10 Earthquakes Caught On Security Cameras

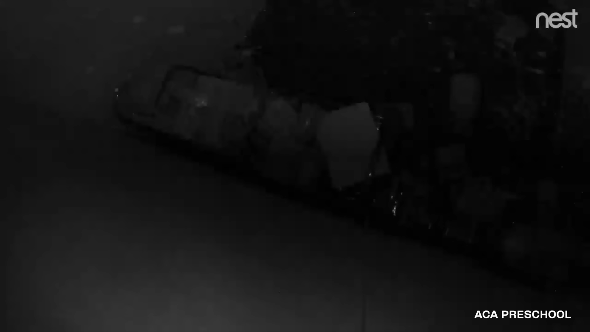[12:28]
The a camera in a small one-on-one classroom room shakes as the earthquake knocks loose items off the shelf.